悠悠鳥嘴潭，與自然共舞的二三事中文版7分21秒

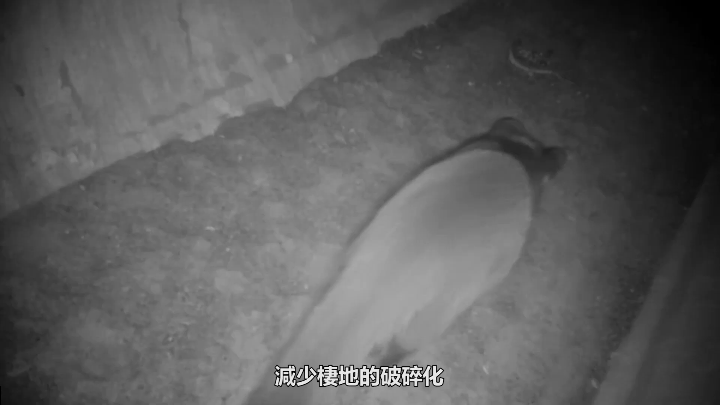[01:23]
破碎化目前已经可以看到动物利用通道通行
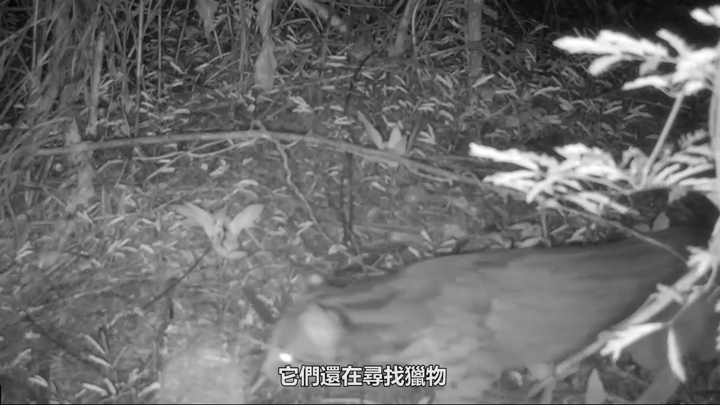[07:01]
最野蛮的动物还没入眠他们还在寻找猎物他们是大自然夜间的庚夫